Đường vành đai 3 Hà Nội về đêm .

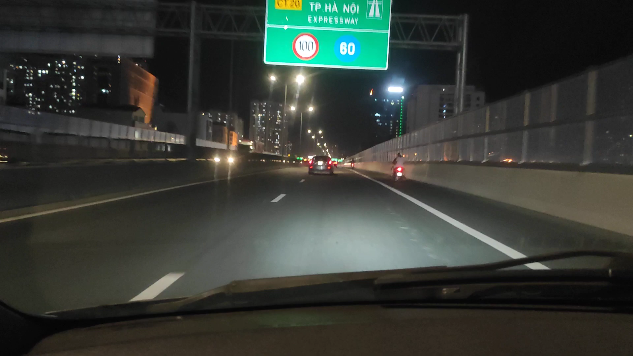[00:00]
Thưa quý vị và các bạn, tôi đang có mặt trên đường Vạch Đài 39K Ở phía trên này là đường ra khu vực sân bay Và phía dưới là con đường Phạm Văn Đồng Ở chỗ này là những nhà trung cư và rất là nhiều nhà cao tại đây Bằng ngày thì nhìn rất là đẹp Hiện tại những con đường như thế này thì việc lưu thông di chuyển quá là tuyệt vời
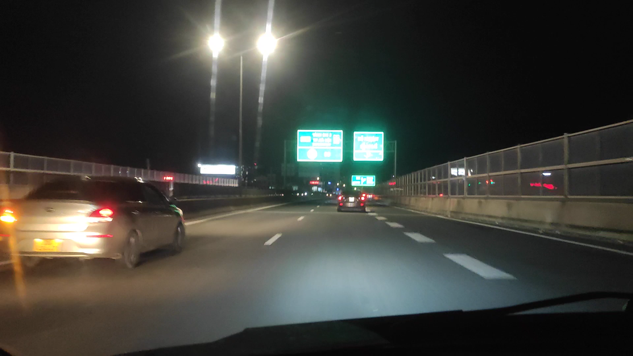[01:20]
Ghi đường Vành Đài 3 Đỗ Nhuận Cổ Nhuế Tốc độ cho là 100km trên giờ Và tốc độ tối thiểu là 60km trên giờ Ra đây thì có vẻ là trời tối tối hơn tí rồi Nhưng vẫn cho cái cảm giác là Một cái con đường trên cao Rất là tuyệt vời Đoạn đường này cứ rất là quy mô Và khá là phát triển